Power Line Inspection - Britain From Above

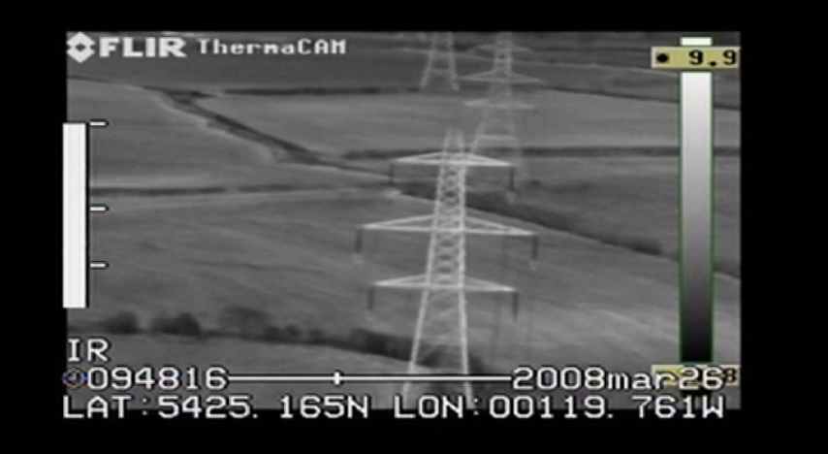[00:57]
There's a huge amount of power lines. It's like a spider's web of power lines.
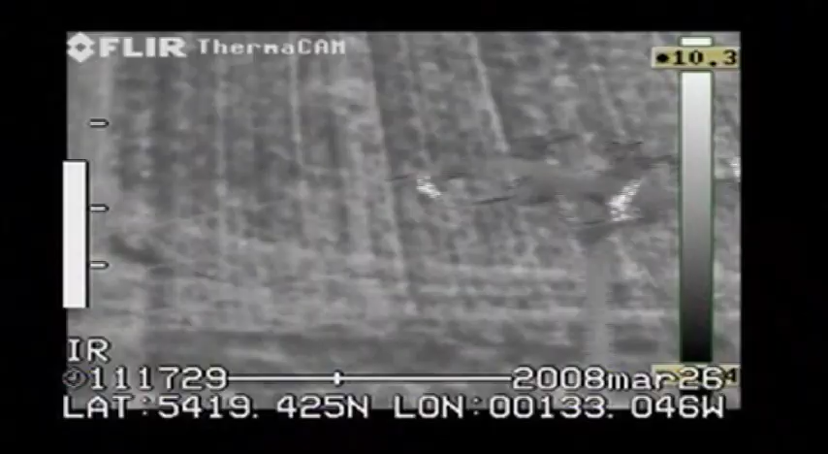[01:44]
These are areas of unusually high temperature which show up white on his screen, and they're the signs of a failing connection.
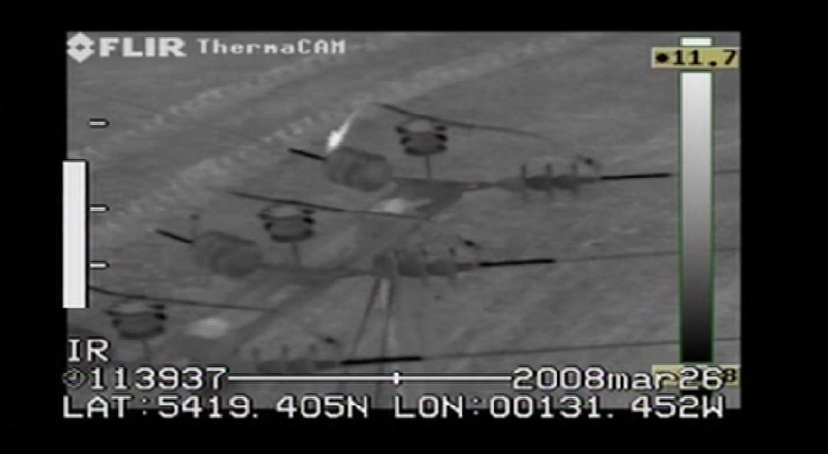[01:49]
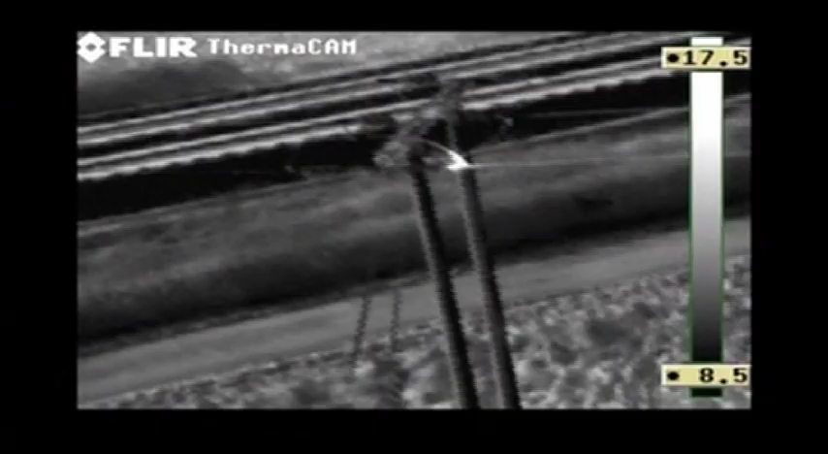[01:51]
If the power line wasn't maintained and hot spots were left until they're on a cord,
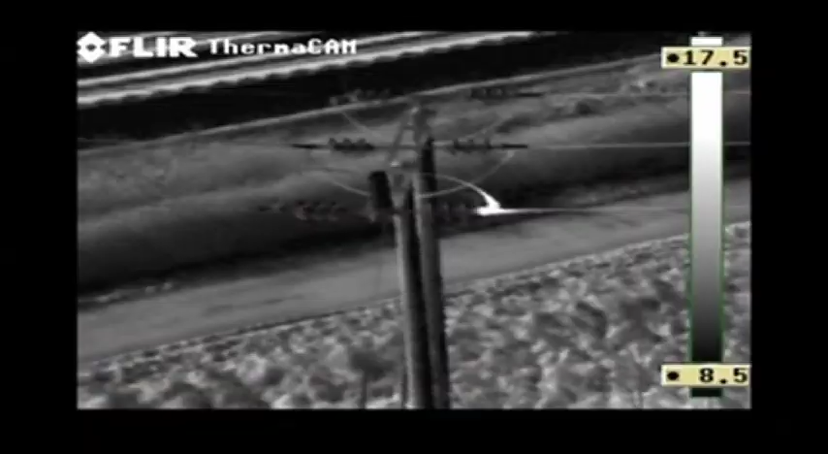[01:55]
then with the amount of load going through them, which is high, especially this time of the year in the winter, then they would fail, they would melt.
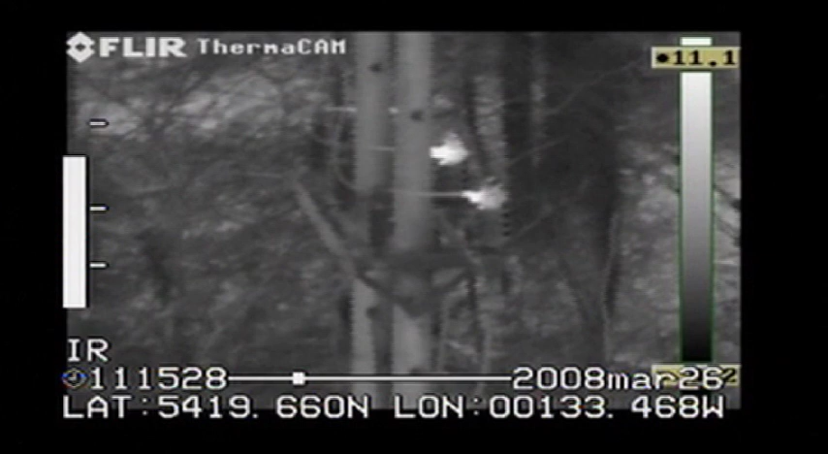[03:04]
Once Adam and his pilot have discovered a hot spot like this, he calls in a repair team,